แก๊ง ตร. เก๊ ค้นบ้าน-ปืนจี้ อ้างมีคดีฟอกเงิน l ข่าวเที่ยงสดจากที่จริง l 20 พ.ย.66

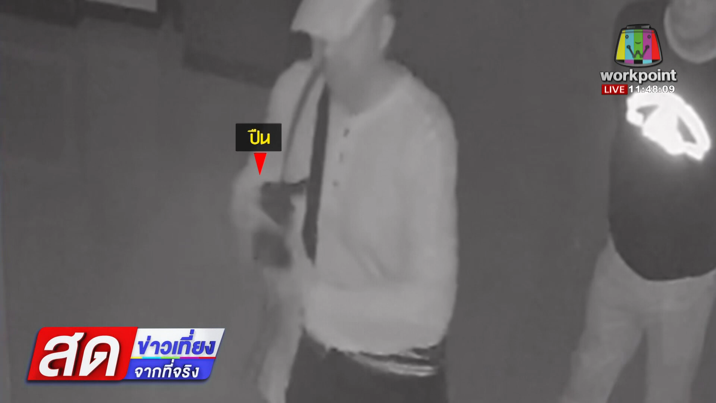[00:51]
ด지� changedก็เลยโทรศัพท์บอกพระรยาตัวเองนะคะว่ามีต detailed Huntsionсти grocery goodsแล้วเขาบอกว่ามีคดีฟอกเงินซึ่งตอนนั้นพรรยาก็คือคุณจารุทบวันไม่ได้อยู่บ้านที่สีคิ้วที่นาครรากจะสีมาเธอทำงานอยู่ที่ปราจีมุรีเธอก็เลยเป็นฝ่ายโทรแจ้งตำรวจจ้าเองเลยค่ะว่
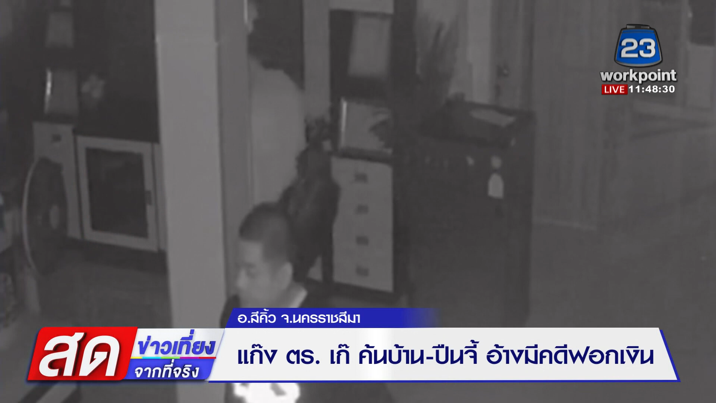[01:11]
ามีใครก็ไม่รู้อ้างตัวเป็นตำโหwechselเข้ามาที่บ้านนะคะคุณสมปราษเขาบอกอย่างนี้ว่าตอนที่ 4 คนนี้อัตยาเขาเป็นผู้ต้องหา ทำผิดกฎหมายคดีฟอกเงินนะคะ